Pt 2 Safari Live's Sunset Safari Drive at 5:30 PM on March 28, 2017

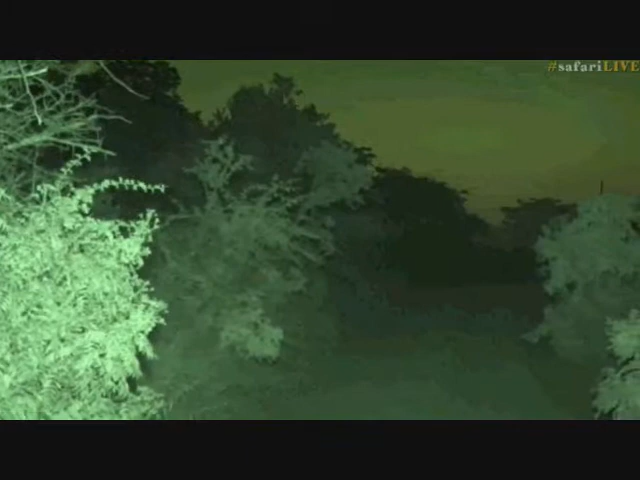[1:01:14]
isn't this incredible now if you were in the bush for the first time you would probably think that this is a pride of lions but this is indeed a herd of elephants and they are vocalizing quite a bit i'm not sure what's upsetting them there's one
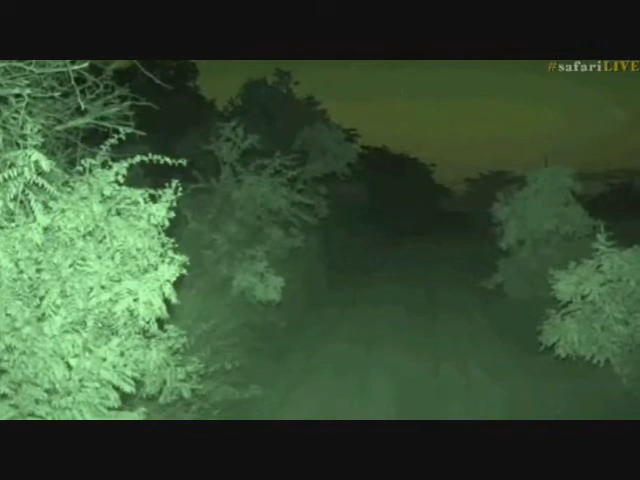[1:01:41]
here of them if you want to try your ir light there we go so if you didn't believe me there they are now you might notice that the picture is a little bit different and that's because we've got our
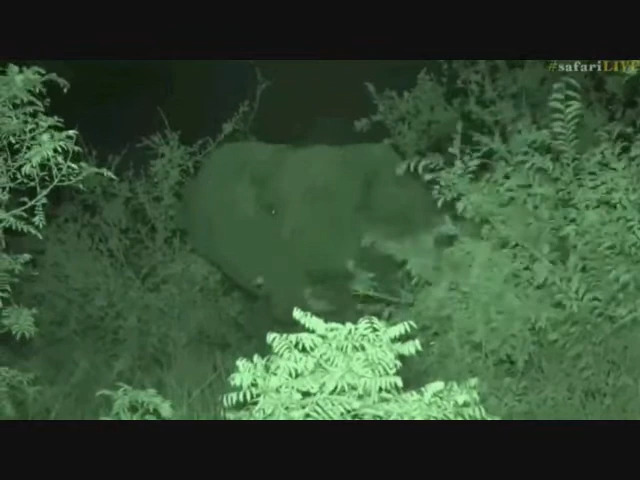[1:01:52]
ir's on we do not have one little bit of light at all coming off the car so that is just completely in infrared and it allows us to view these elephants without any worry whatsoever you can see the elephants are not disturbed by the light had we had a light and shone it on that elephant we would have had a situation where the elephant probably would have shied away and moved away whereas
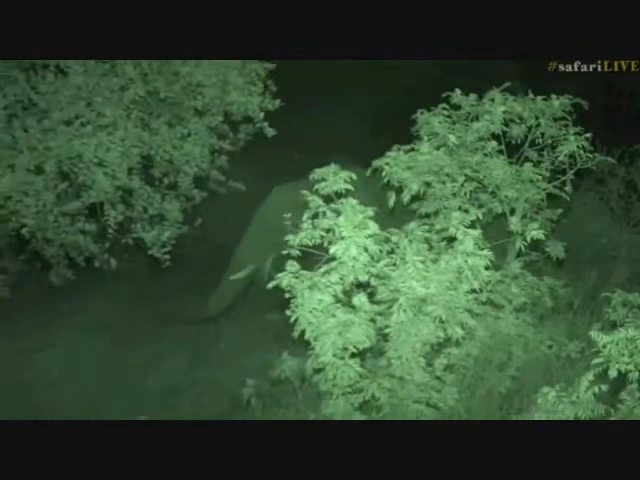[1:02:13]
now with the infrared light they're not picking it up at all much like us we don't see it at all and they're just happily feeding around us now i'm interested to know what's going on with these ellies because elephants
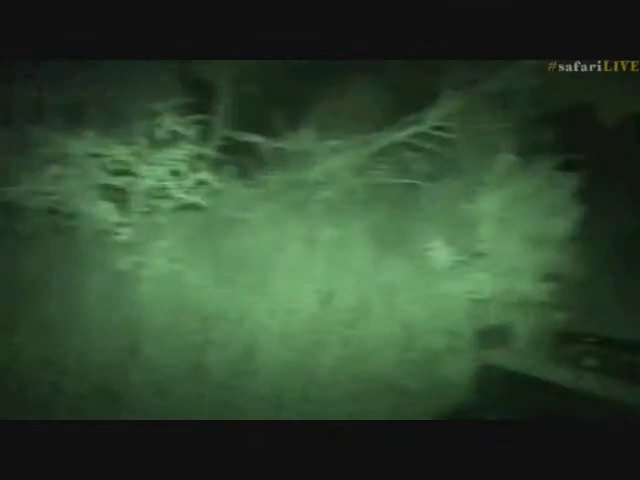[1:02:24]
will often give birth at night and there is a lot of vocalizing and sometimes
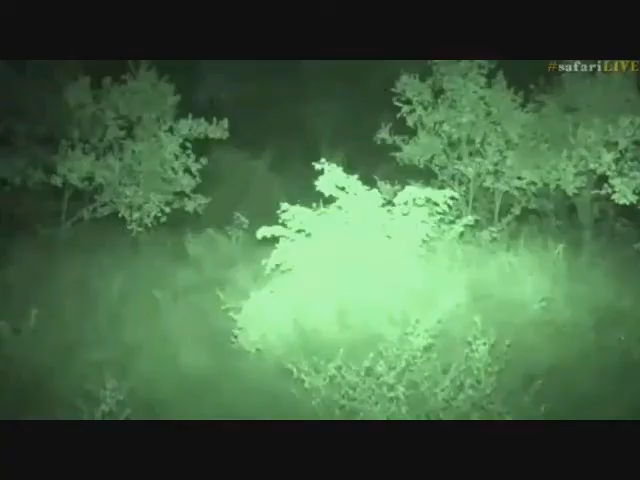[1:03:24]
so you can see them moving on oh there we go that's the cause of the problem look at the size of that male massive male that's in amongst the herd that's irritating this female now that is a really really large male isn't
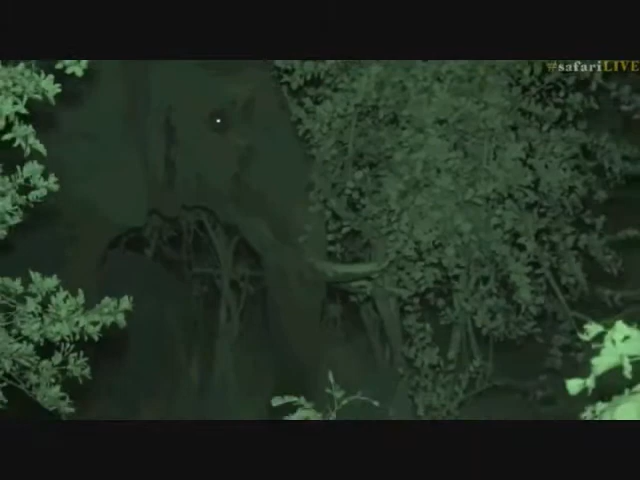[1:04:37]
of a racket and i'm trying to just keep my sort of watch around us because i don't want an elephant to just rock up next to us and be right on top of us but you said if you didn't know any better you would think it was dinosaurs and indeed so when they did the movie jurassic park they used elephant vocalizing as a lot of the sounds for the dinosaurs so a lot of the sounds in jurassic park were gleaned from elephant sounds they just remaster them and mix them with other sounds to get that now look at the size difference between these two elephants that is the big male who's
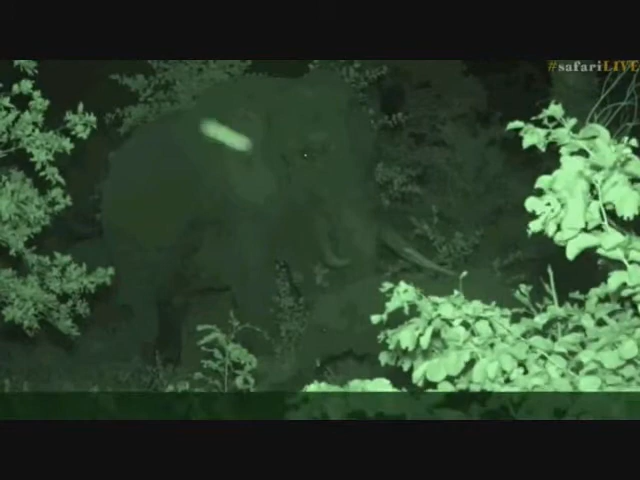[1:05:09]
in must you can see he's dribbling from his temporal glands and his legs at the back are very dark on the inside
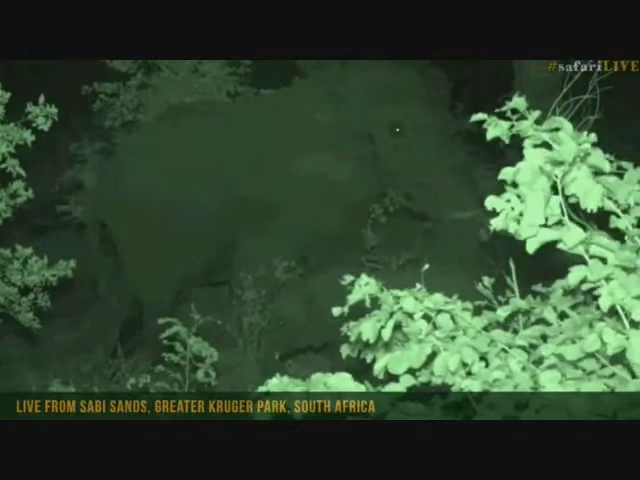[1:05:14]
so he's in full must and that is a tiny little baby which basically fits underneath him which is
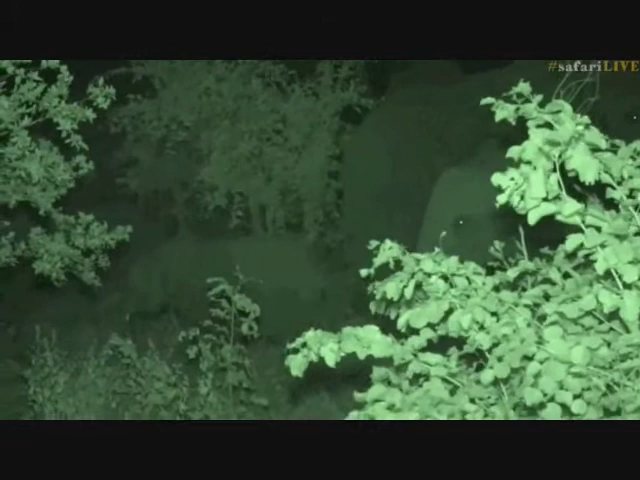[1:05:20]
crazy and there comes the female now i reckon that's the female that's in heat because that's the one that's been making a lot of noise and the one that he followed into this thicket but this is absolutely incredible you can see it's still quite a warm evening so quite a bit of ear flapping just to cool the bodies down where did he go i want to watch this big male because i don't want him come barreling through the bush at me but look at his reach look how high he's reaching
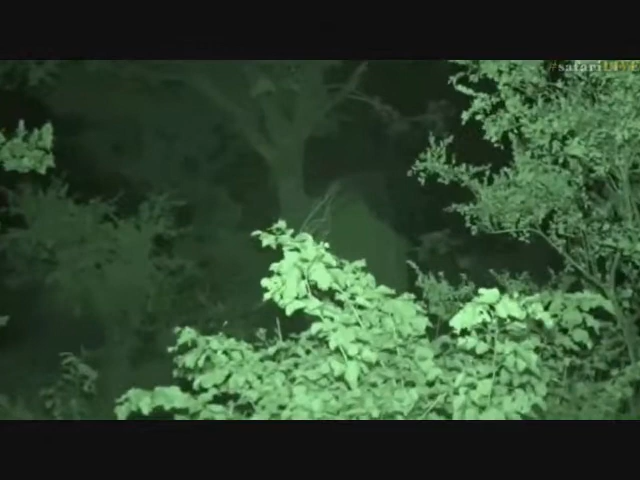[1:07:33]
lara that's a very interesting question you want to know if the elephants are more vocal at night than during the day well no it depends on the situation so
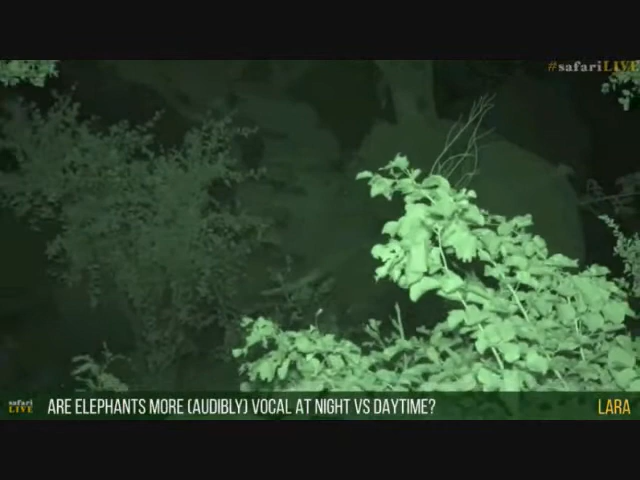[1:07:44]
if in a case like this where you've got a big bull in amongst them that's what's causing this ruckus this is what's causing
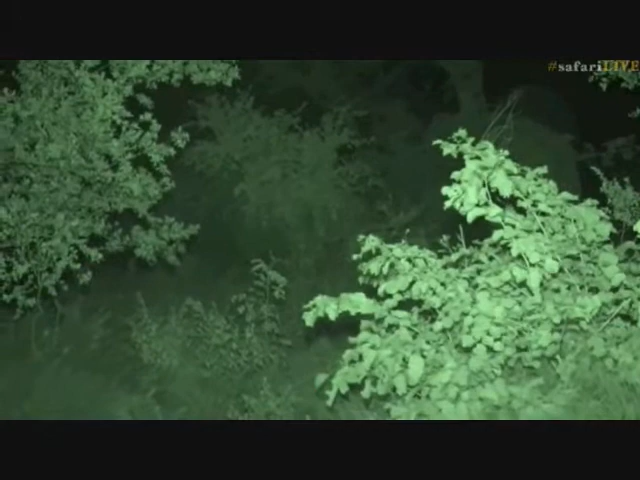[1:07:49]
it's causing all the problems so that's why they're so full of nonsense generally they're actually not that vocal at night they more vocal during the day and elephants funny enough a lot of the sound that we can hear we don't normally pick up because well we're sorry the sound that we can hear is normally
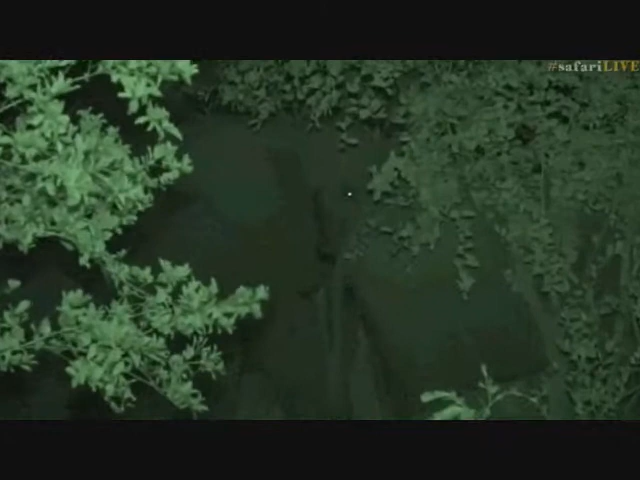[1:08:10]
only when there's some sort of an issue so if there's a threat that they're chasing or a big male like this so we don't really hear them that much actually mostly what we hear from elephants
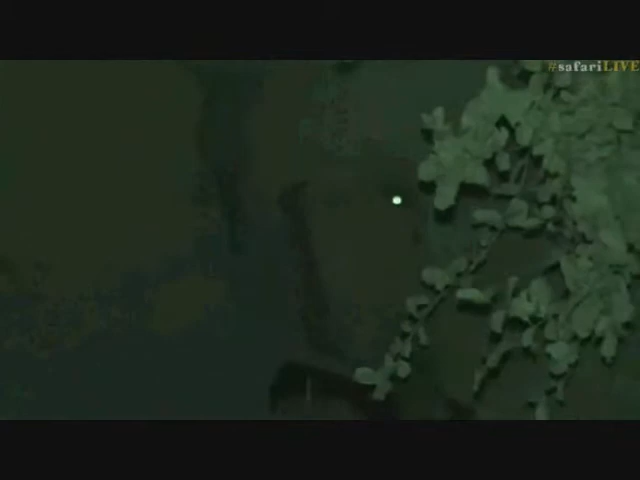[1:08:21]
is breaking of branches and eating of vegetation and the sounds that they make to communicate a lot of the time is at a frequency way lower than what our ears can pick up and so who knows maybe at night they do
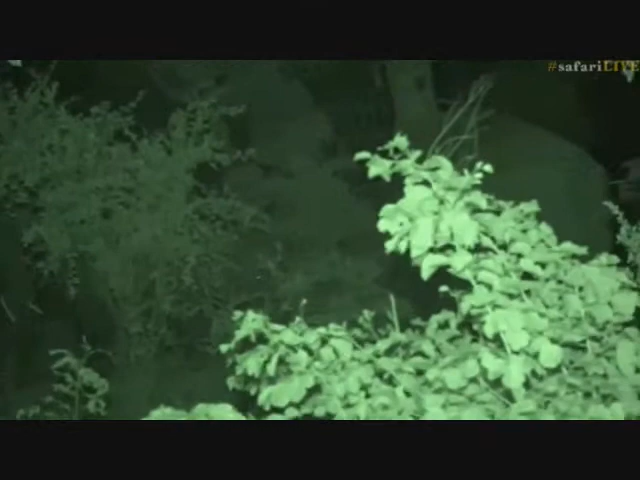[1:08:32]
communicate more than during the day it's possible but we don't hear that as much as much and in terms of this vocalizing that we're hearing now this is very very special
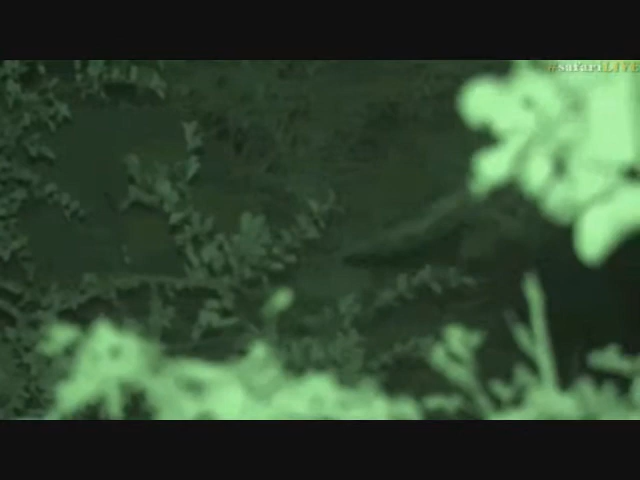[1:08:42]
and you don't hear it more in the day or in the night it's very random and it's all just because of this bull and if you look at the size of that little ellie look at the size of its trunk in comparison to the tusk size of that male its trunk thickness is the same thickness of as that tusk and that elephant is already probably i would say maybe eight nine years old so that male is absolutely massive now for those of you who want to take a screenshot i will try come back to this very same tree and i'll stand exactly where